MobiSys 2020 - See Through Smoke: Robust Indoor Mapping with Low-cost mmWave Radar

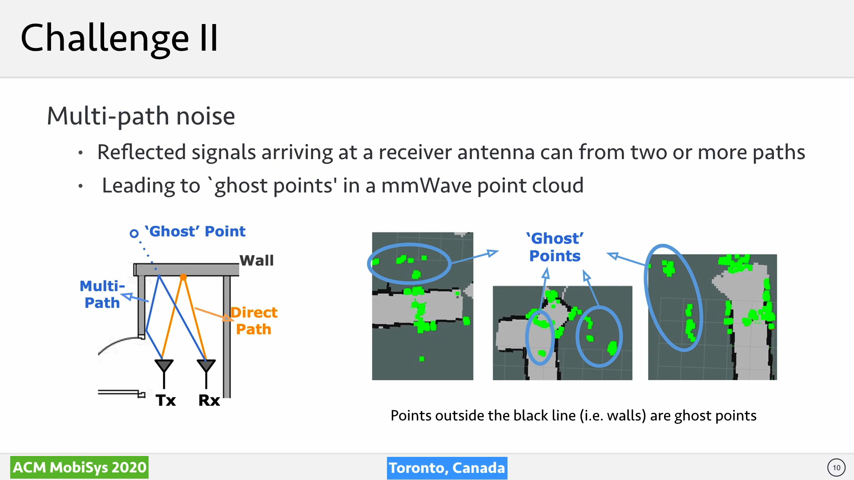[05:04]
coupled with a beam imperfection. As a result, there are non-manageable amounts of ghost points in the returned point cloud. Apparently and as you can imagine, you can't simply use a metric map directly generated by this radar, which will be very low-quality due to the above two challenges. We therefore consider formulating the indoor metric mapping into a reconstruction problem, and leverage the conditional generative adversarial network, a model that achieves great success in image reconstruction recently.
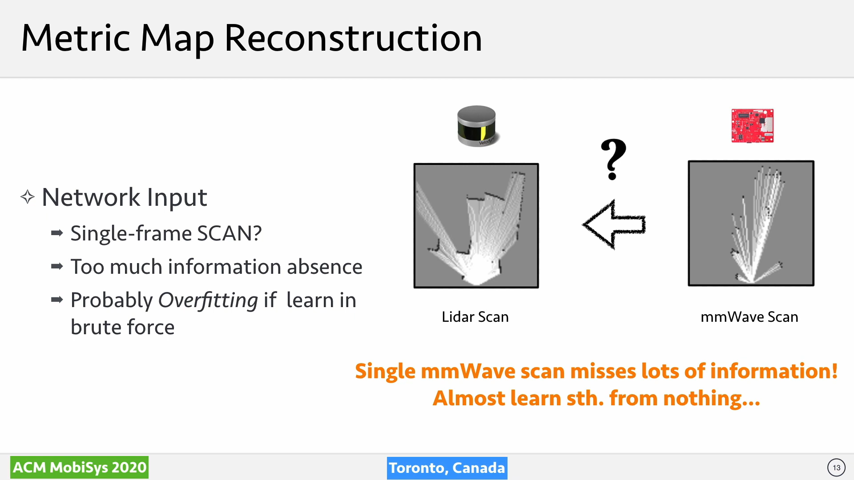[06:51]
When we brute-forcedly proceed the learning, the overfitting issue is significant that leaves the model only able to learn the training data distribution, but hard to generalize to other scenarios. For this reason, we go for a different network input by stitching the scan series into a patch first, with the assistance of a robot odometry. A patch here can be understood as part of a map. And the main reason we are able to do so is that the odometry drifts within a short interval is negligible, and the resultant patches preserve more geometry
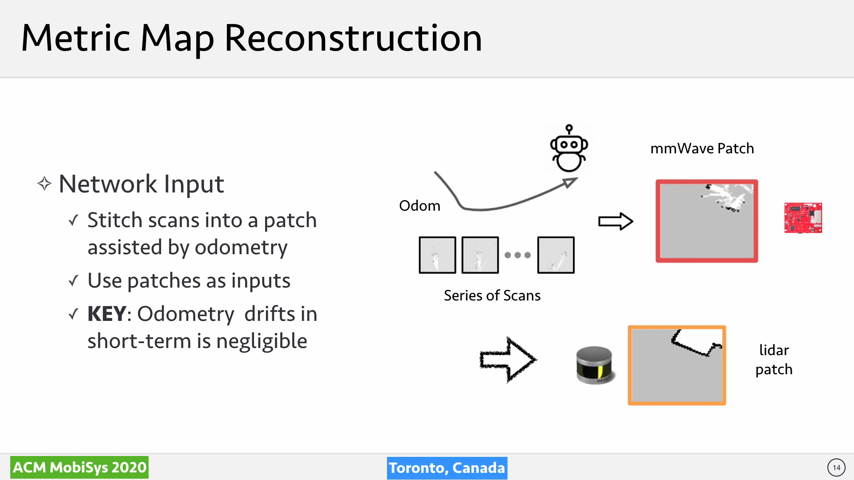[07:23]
meaningful information and less perceptual aliasing. The LiDAR patch is created in a similar way. At this point, the network model is trying to reduce the total loss between the image patches of mm-wave and LiDAR,
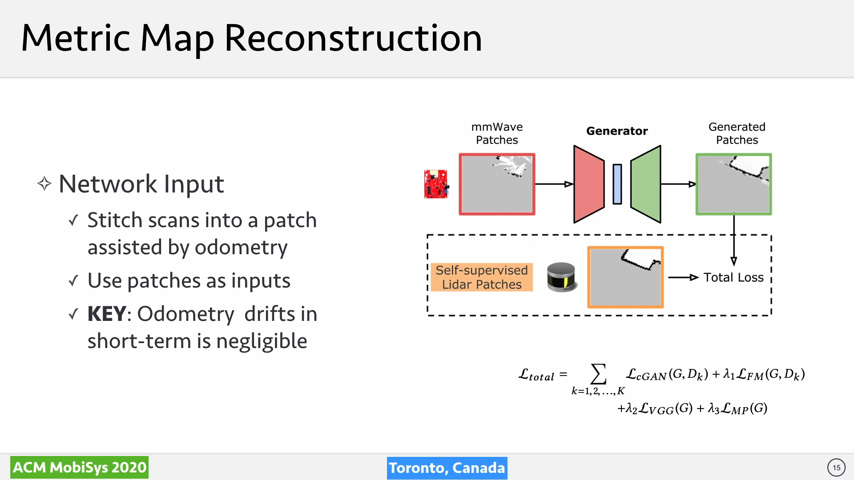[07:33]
bearing the goal of cross-modal mimic. But what loss are we talking about here? While at a high level, our total loss can be interpreted from the Bayes' perspective.
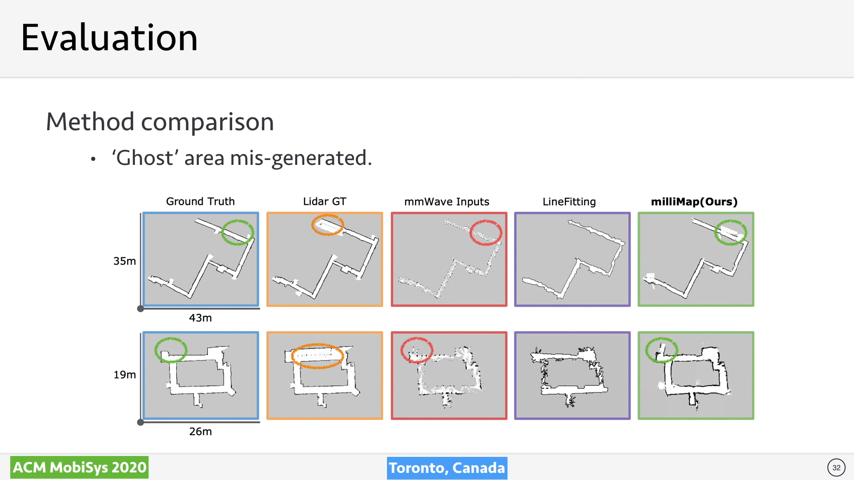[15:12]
More interesting, though in different places, we found that LiDAR, as our supervision signal, also has a similar ghost area. So what's wrong there? Well, it turns out that all ghost areas of LiDAR are glass objects, and due to the inherent limitation, LiDAR always sees through these glasses. Unfortunately, our cross-model supervision used LiDAR patches as a supervisor signal that mislead the reconstruction process for MMWave patches.
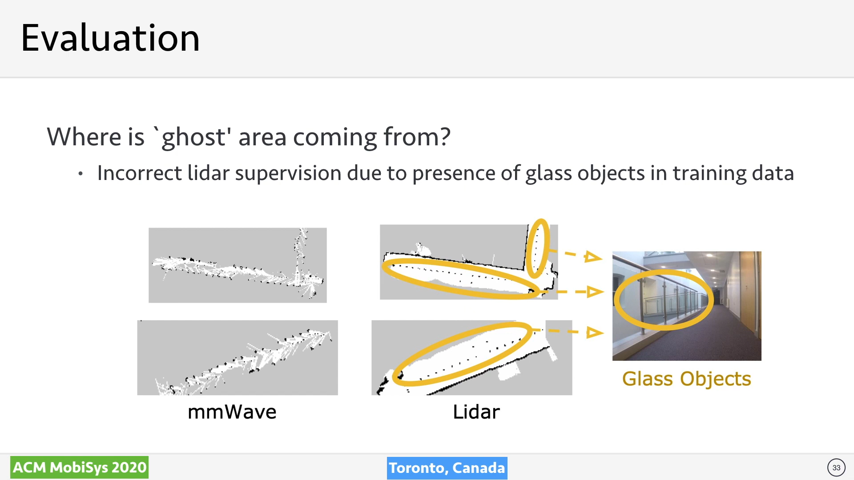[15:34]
Consequently, the generated map of MMWave is imperfect. Despite of the imperfection, we explore if such a less-acute map can still provide good performance when another robot or person tries to localize.
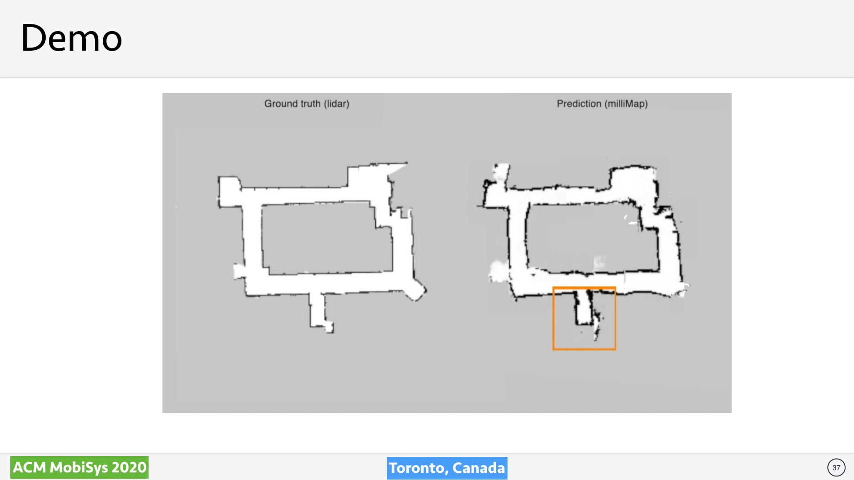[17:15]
We also give the test in the real smoke-filled environment, where LiDAR and other optical sensors fail, but Minimap outputs very robust results.